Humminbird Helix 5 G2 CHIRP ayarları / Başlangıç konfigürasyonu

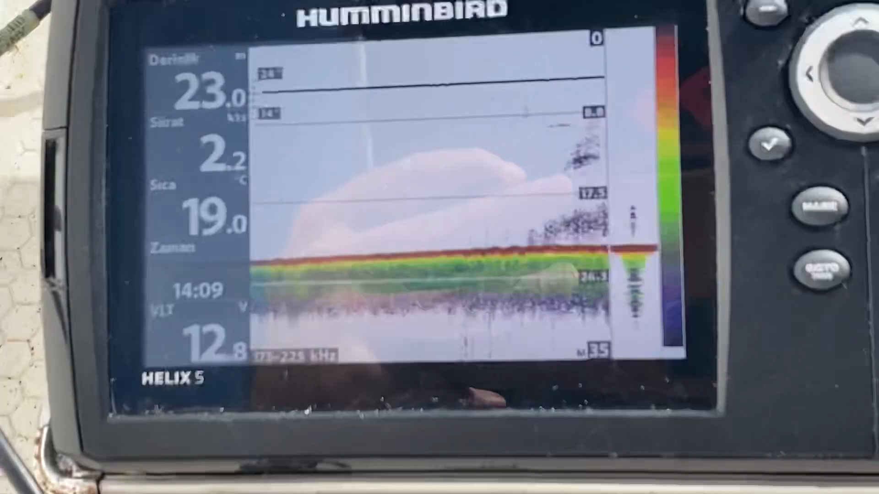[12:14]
On screen: depth 23.0 m, speed 2.2 kn
Evet bakın gördüğünüz gibi Şu anda bu ayarlamalarla Tam olarak ne olduğunu bilmiyorum.
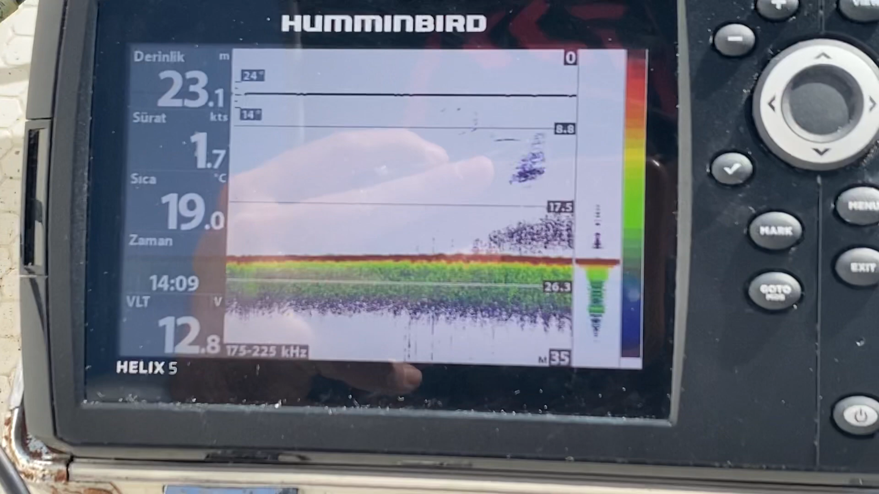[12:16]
On screen: depth 23.1 m, water 19.0°C
Muhtemelen yemlik balık sürüsü gibi duruyor.
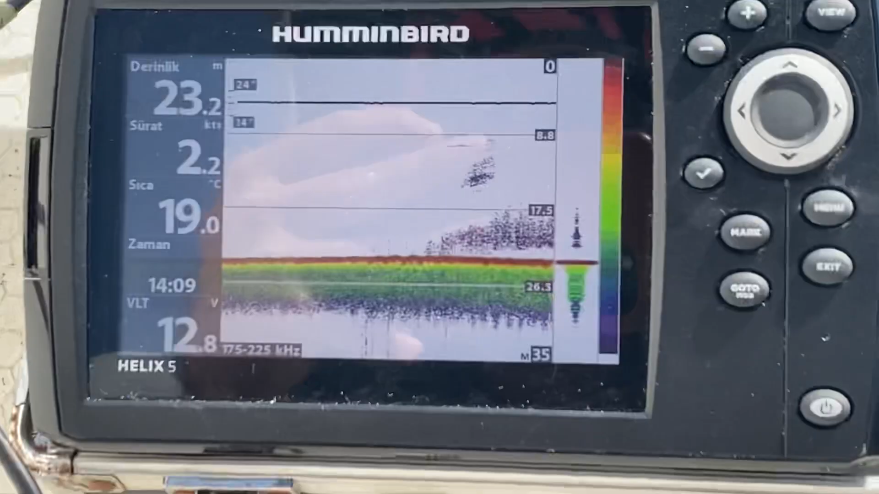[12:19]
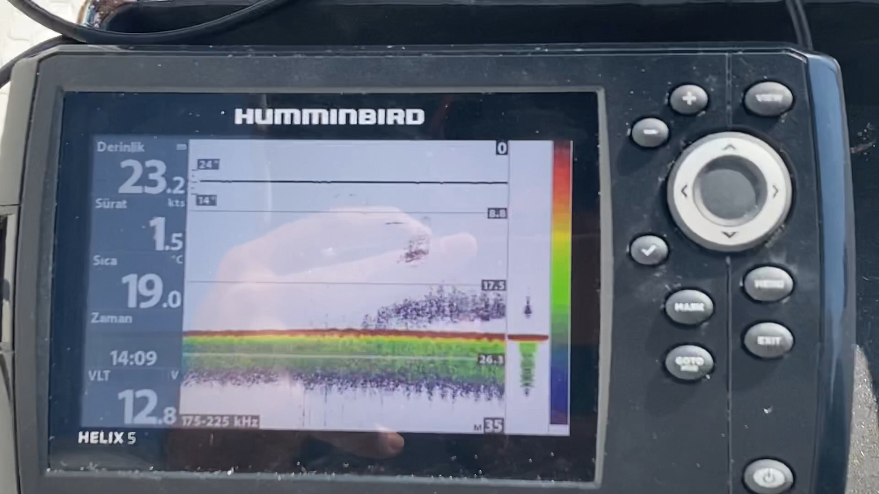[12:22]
On screen: depth 23.2 m, water 19.0°C, speed 1.5 kn
Evet bunlar yemlik Mavi renk gösteriyor. Bu renkler koyulaştıkça Bakın yeşile döndü.
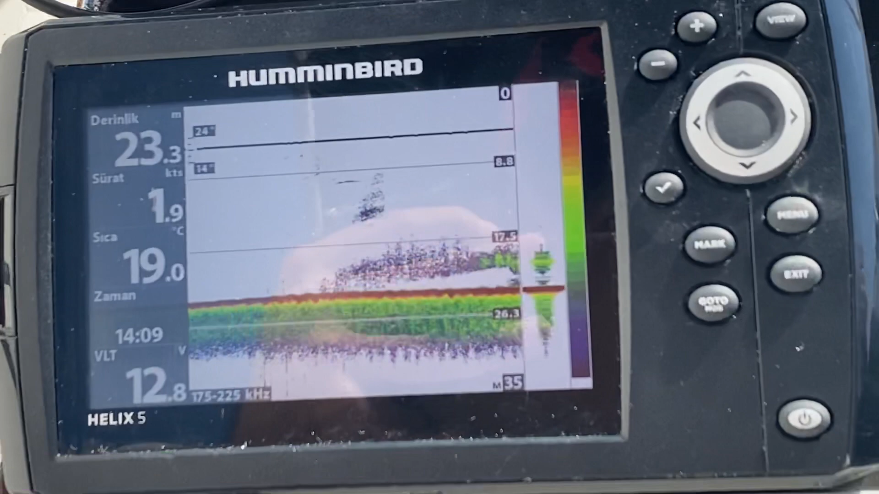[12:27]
On screen: depth 23.3 m, water 19.0°C, speed 1.9 kn
Evet Sürünün yoğunluğu Şu an artmaya başladı.
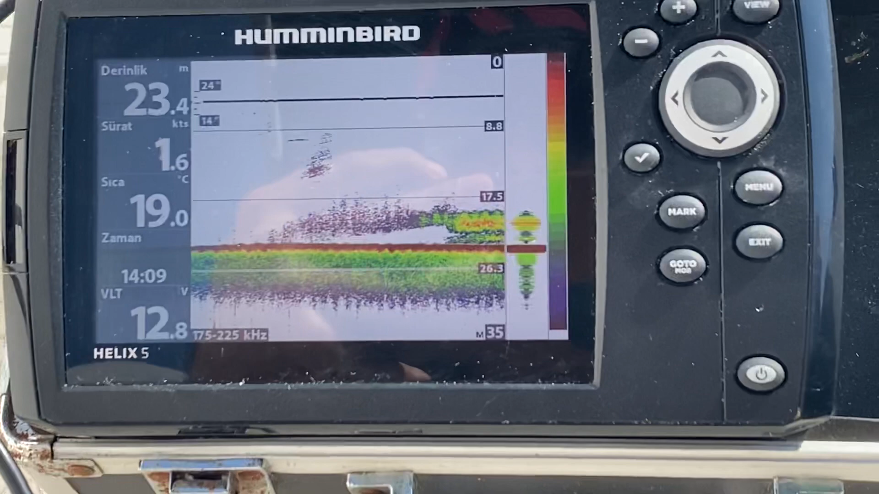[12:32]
On screen: depth 23.4 m, water 19.0°C, speed 1.6 kn
Şu an altımızda bir sürü var.
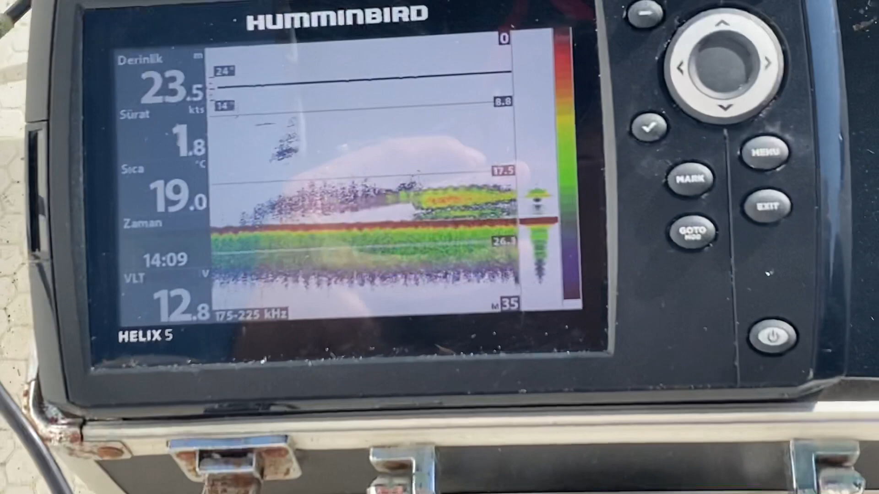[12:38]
On screen: depth 23.5 m, water 19.0°C, speed 1.8 kn
Bu rengi kırmızıya döndükçe Biz daha
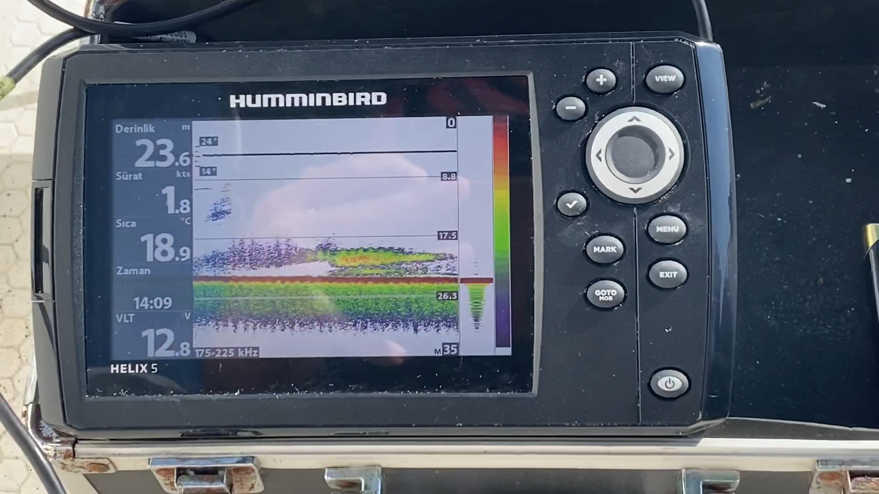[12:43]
On screen: depth 23.6 m, water 18.9°C, speed 1.8 kn
Aşağıda daha yoğun ve daha büyük bir nesne olduğunu Görüyoruz, anlıyoruz.
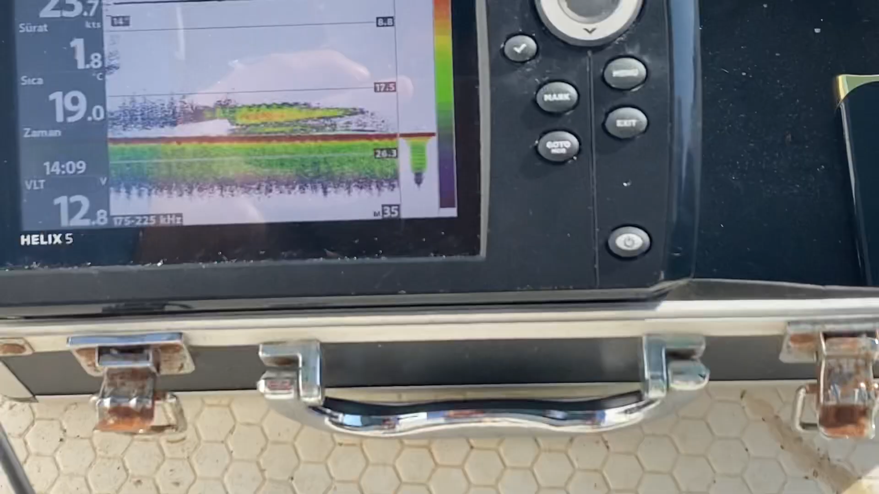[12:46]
Yani asıl bizim görmek istediğimiz şey Kırmızı renkler Bu yeşil renkler falan değil Diye düşünüyorum.